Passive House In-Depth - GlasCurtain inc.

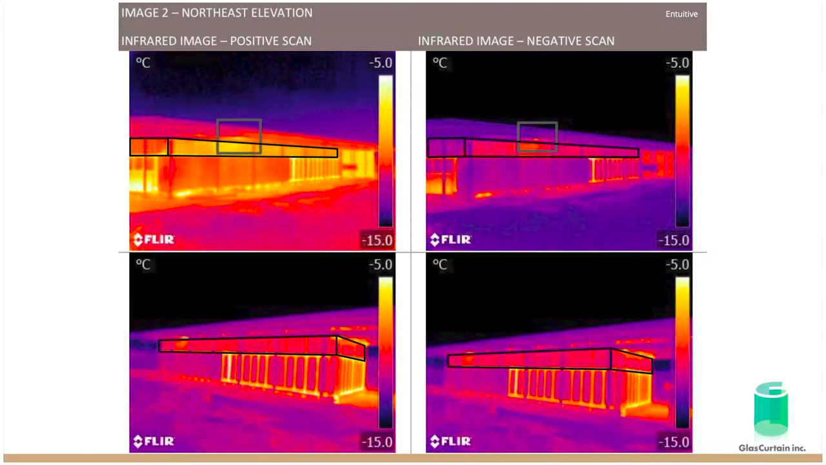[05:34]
On screen: scale top -5.0°C, scale bottom -15.0°C
Here's another view of the floor imaging.
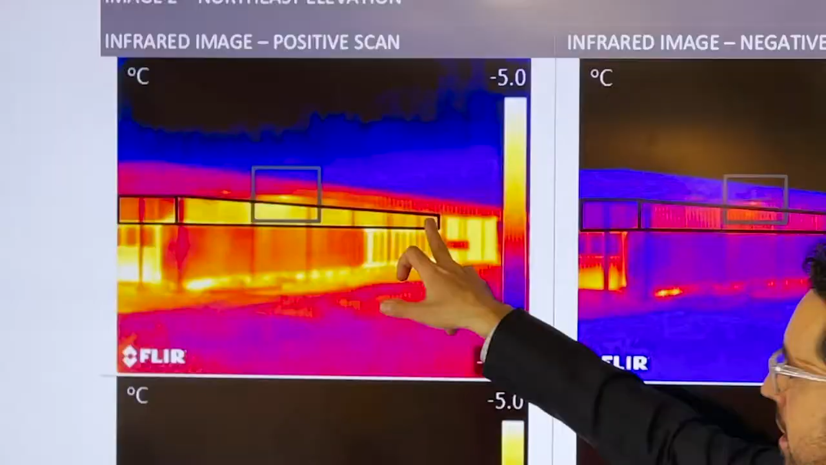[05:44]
And you can see here that the, again, the fiberglass framed products in the, on the sort of upper area, uh, is really, uh, very thermally consistent, um,
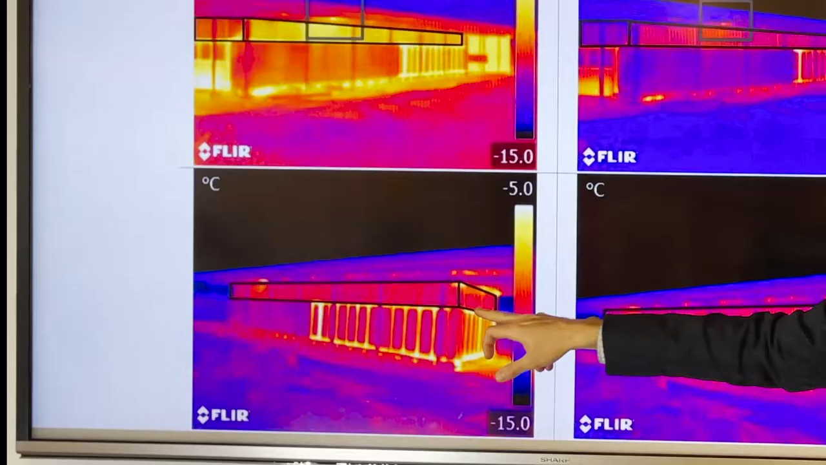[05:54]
compared to the large hotspots from the aluminum frame products,